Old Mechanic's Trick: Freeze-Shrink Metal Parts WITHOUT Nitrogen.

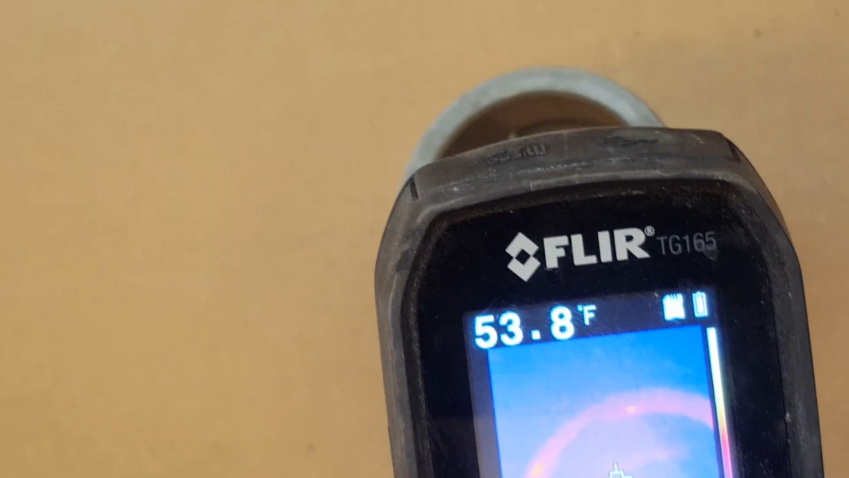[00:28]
On screen: spot 53.8°F
That's fairly warm because I've been handling it.
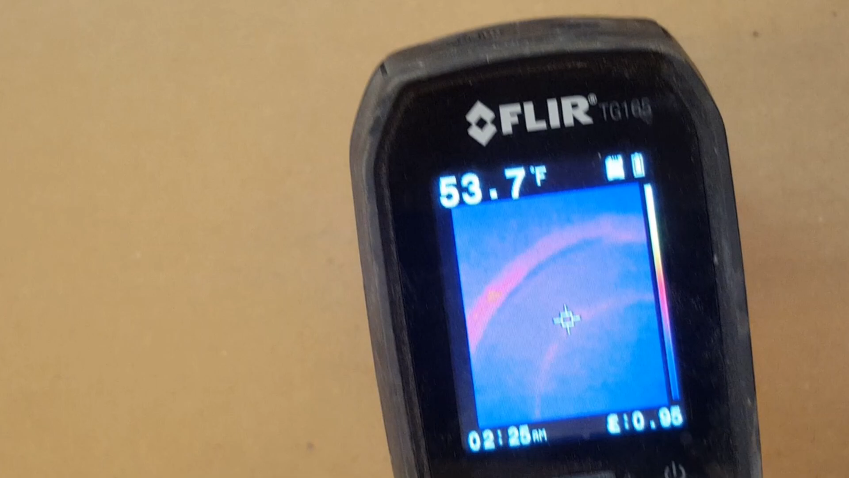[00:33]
On screen: spot 53.7°F
Let's get it a little cooler.
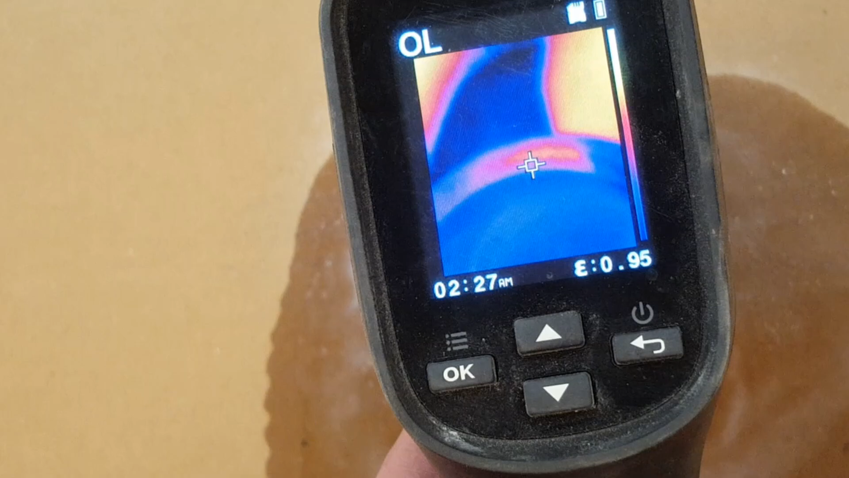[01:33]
We have chilled down the part to the point,